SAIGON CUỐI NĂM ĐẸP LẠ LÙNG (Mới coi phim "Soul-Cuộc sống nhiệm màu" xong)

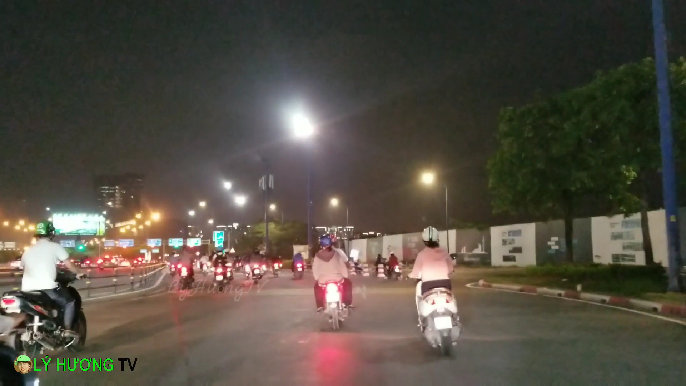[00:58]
Trở lại với channel của Lý Hương TV.
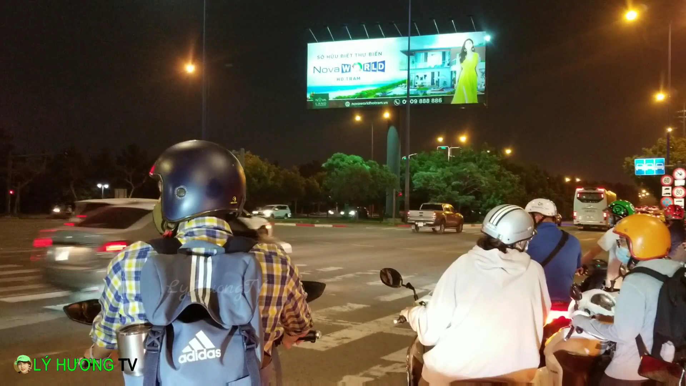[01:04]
Hôm nay là những ngày gần cuối của năm 2020. Lý Hương với Lý Hiền có dịp đi qua từ quận 5 để đi qua một cái rạp chiếu phim Lotte, thương hiệu Lotte hình như là của Hàn Quốc, ở quận 2 quý vị.
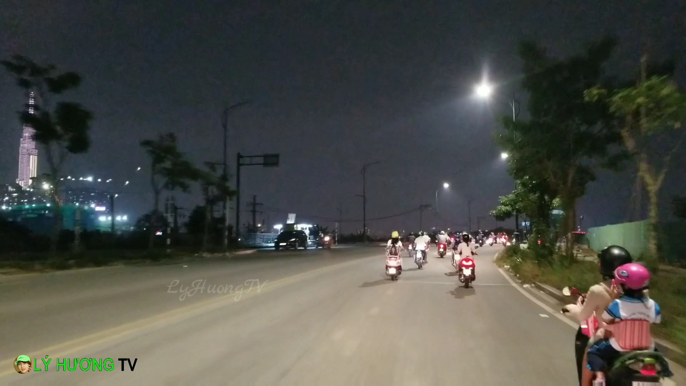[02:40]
Nằm ở phía này chúng ta có thể thấy là tòa Landmark 81 nè.
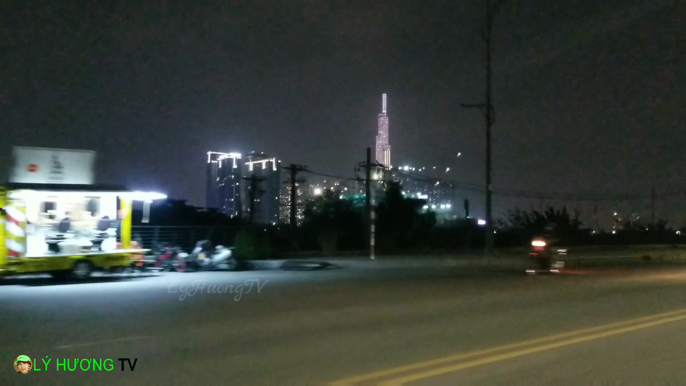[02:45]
Ở bên đó là khu Vincom ha.
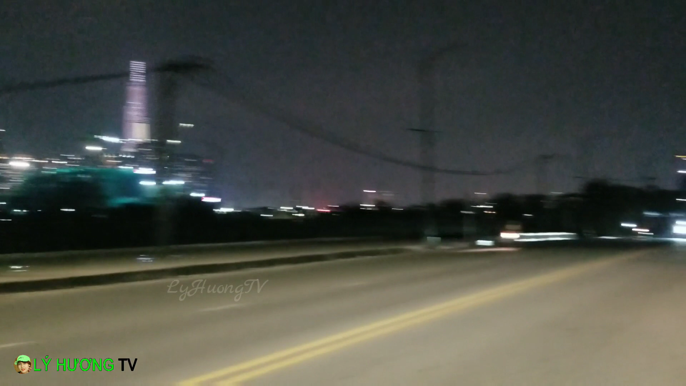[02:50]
Rồi rất là nhiều tòa nhà chọc cực trời. Tuy nhiên thì đèn đường sao hôm nay đang thui, không thấy đường luôn.
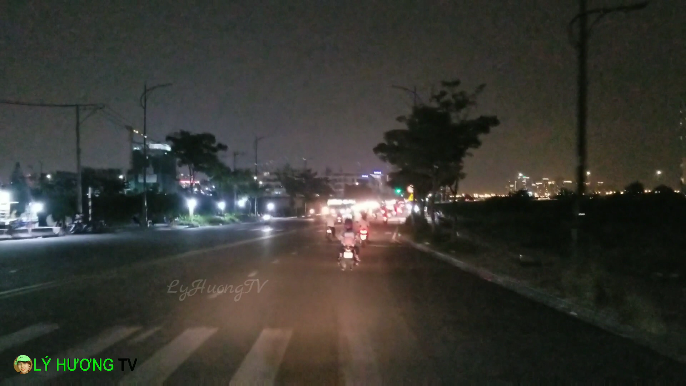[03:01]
Đoạn này xấu quá, đèn đường gì giờ là 6:40 không có bật ông ơi, kỳ quá. Ở dọc dọc ở đây thì có những cái quán cà phê cá viên chiên để mấy cái bàn nhỏ nhỏ con ha. Nhìn này cảm giác giống lên thành phố mới Bình Dương của Lý Hương ghê. Phía bên tay phải vẫn là những cái khoảng đất trống, những con kênh.
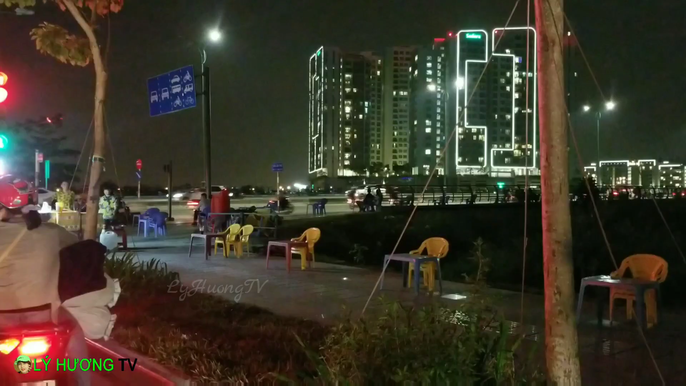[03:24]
Ở đây có một cây cầu tên là cầu Cá Trơi.
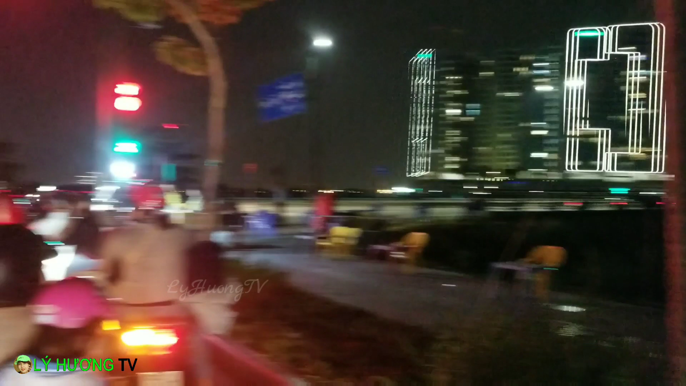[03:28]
Khu này là khu Layview 1 nè quý vị.
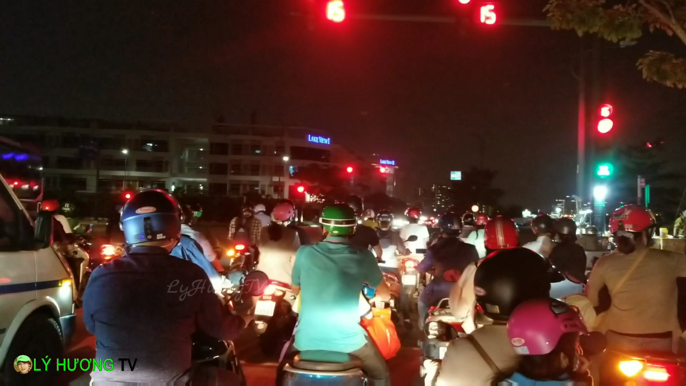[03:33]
Đèn đỏ, nói chung là đường cũng khá là đông đó. Đây, những cái ghế bàn được xếp như thế này, bán nước, bánh chén trộn, bánh chén nướng, đậu bắp nướng. Ở đây là khu nhà Layview. Ngộ ha, sao giờ này bên đây chưa bắt đèn, kỳ quá à.
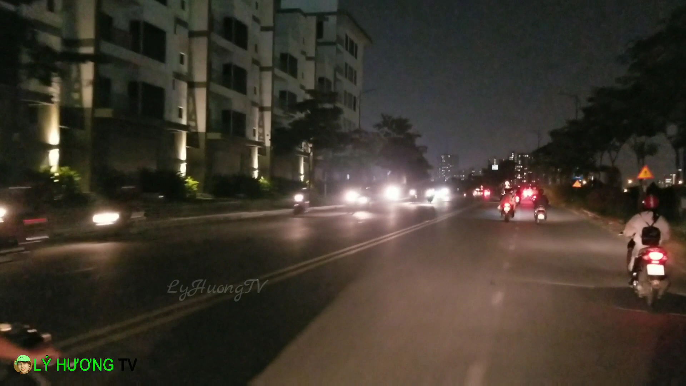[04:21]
Đây bên đây nữa nè, đèn xe ở đây. Thường là mấy anh mà xây dựng này nọ thì thường là xe chạy đến khi mà hoặc là quên bật đèn sau, hoặc là xe chạy không có bảo hiểm bảo dưỡng gì hết, nên nó làm mấy cái xe không có đèn, đi rất là nguy hiểm trong những cái khúc đoạn đường này. Giờ mình sẽ đi qua đường Trần Não.
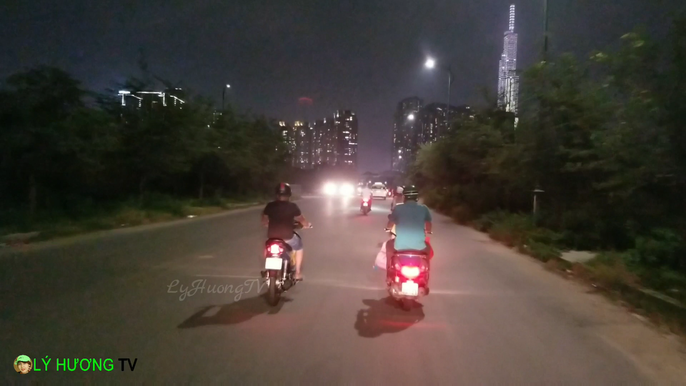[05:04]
Bây giờ là 6 giờ 45 rồi, chúng mình còn khoảng 10 phút chạy xe.
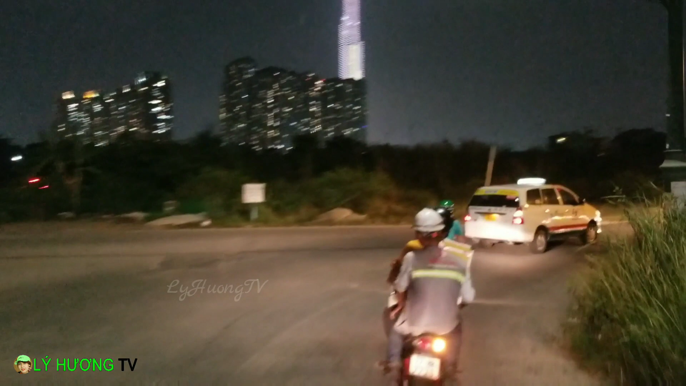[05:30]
Ở trong đây quý vị có thể quan sát ở hai bên nè. Đất cỏ còn rất là cao ha. Trời ơi cái ông đó qua đường rất là hiên ngang.
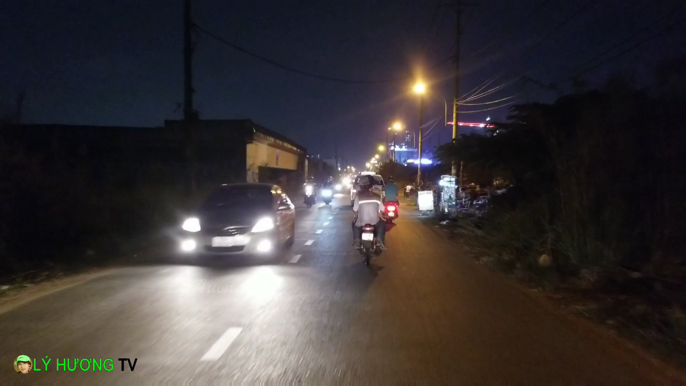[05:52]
Đây quý vị có thể thấy hai bên dọc đường á, mọi người vẫn là bán những cái hàng rồi sau rồi những cái bàn ghế mũ được trải ra để mọi người có thể ăn uống như vậy. Ở khu vực bên đây chúng ta đã đi qua địa phận của khu vực quận 2 rồi.
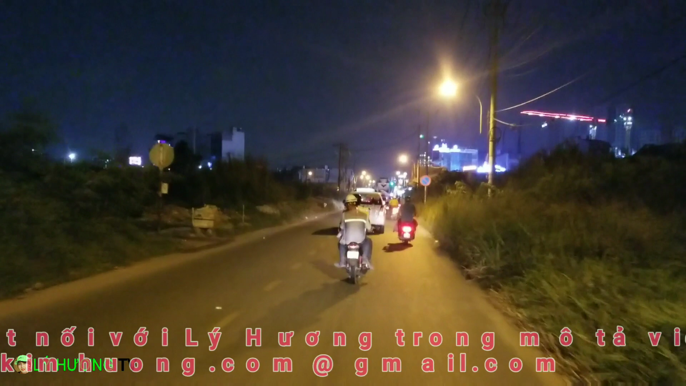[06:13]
Quận 2 Bình Thạnh đây ta. Rồi lại là đèn đỏ nữa.
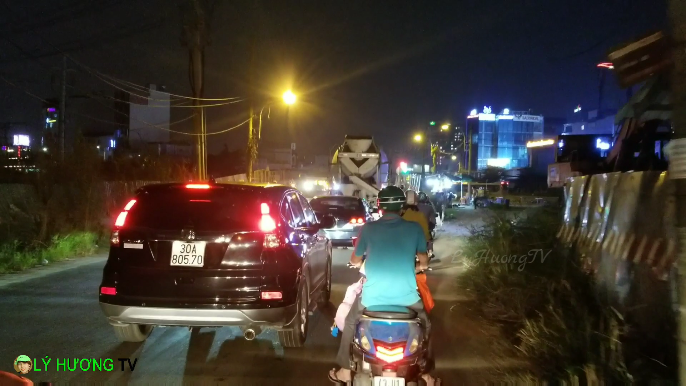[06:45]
Khu bên đây vẫn đang rất là nhộn nhịp nè, đất xây dựng, những hàng ăn lề đường.
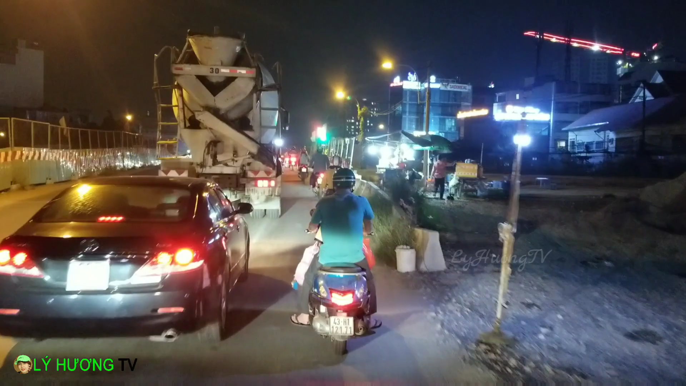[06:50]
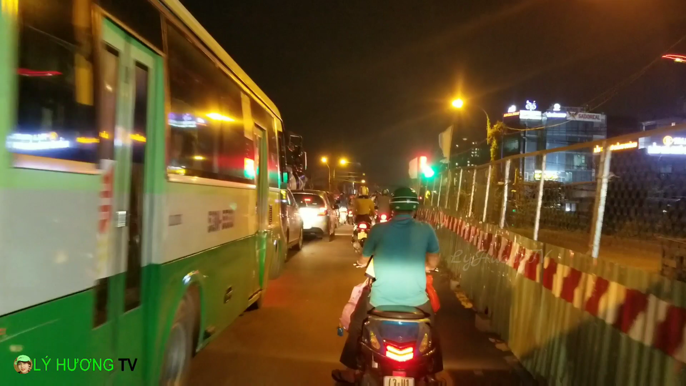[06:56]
Rồi đi ngang cái máy, cái xe máy chạy trộn bê tông nè quý vị, né nó thôi.
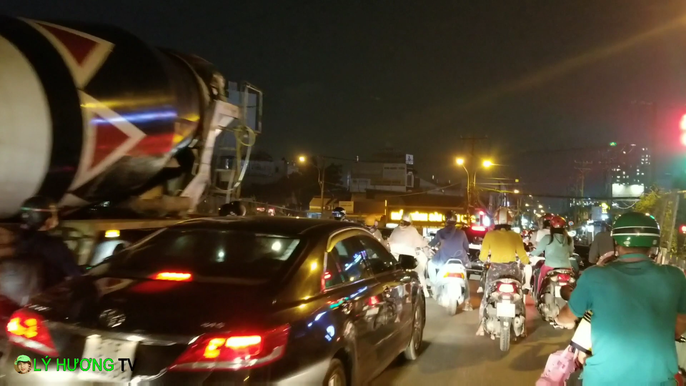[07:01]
Hai mươi hai giây,
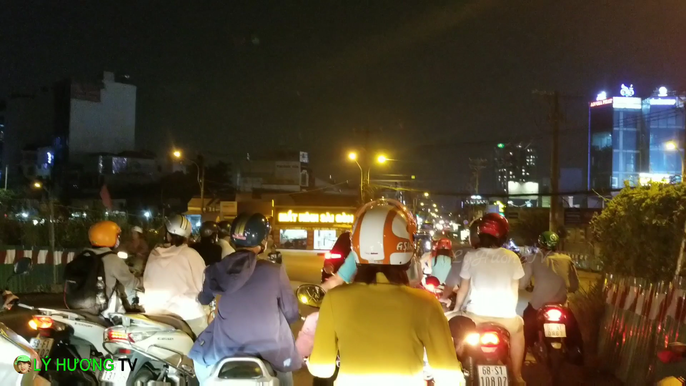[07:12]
10 phút mà gặp khoảng 5 cái cây đèn đỏ này là mất hết 5 phút.
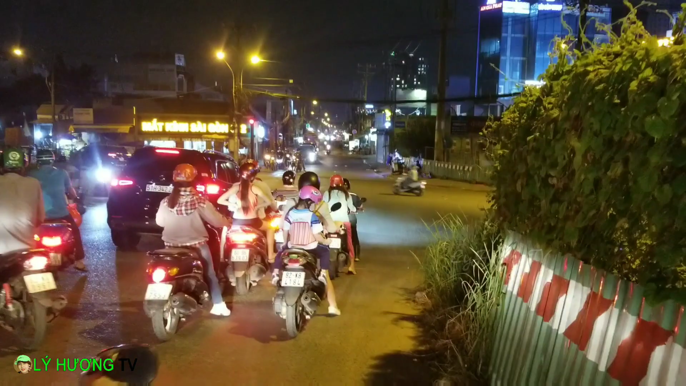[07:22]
Quẹo bên tay trái đúng không? Đi theo xe ô tô này đi.
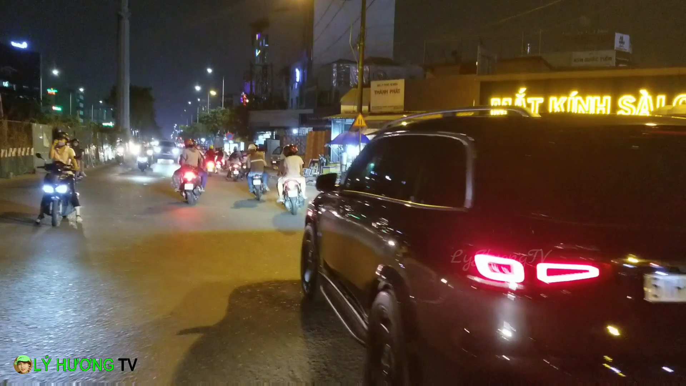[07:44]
Bây giờ chúng ta đang đi trên đường Trần Não.
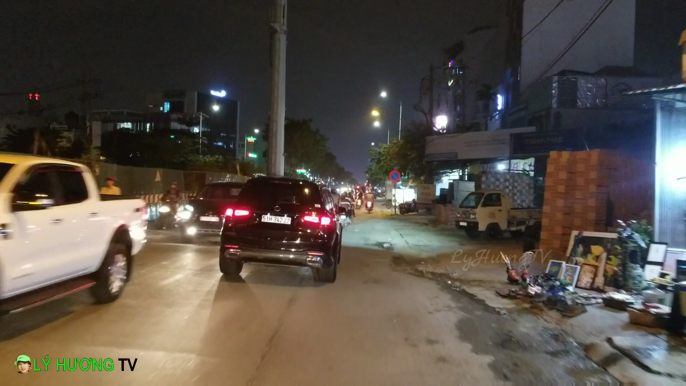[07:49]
Và đường Trần Não thuộc địa phận của quận 2 quý vị ạ.
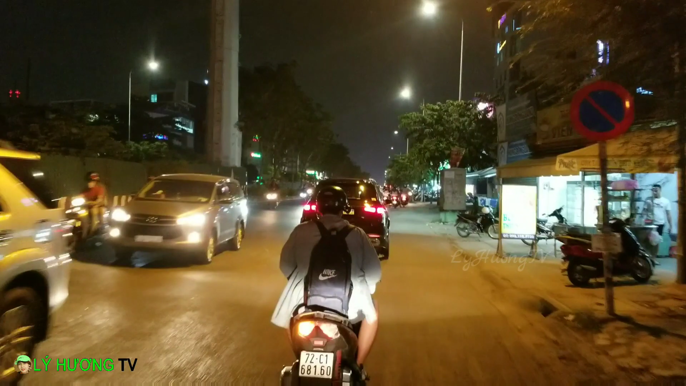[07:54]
Nào, phía bên tay trái cả nhà có thể thấy là mọi người đang rào. Đường Trần Não là một con đường đông vui tấp nập. Có nhiều món ăn, bánh xèo, cá lóc, cơm ở đây cũng rất là sung nè. Hướng bên đây là chúng ta sẽ nhìn về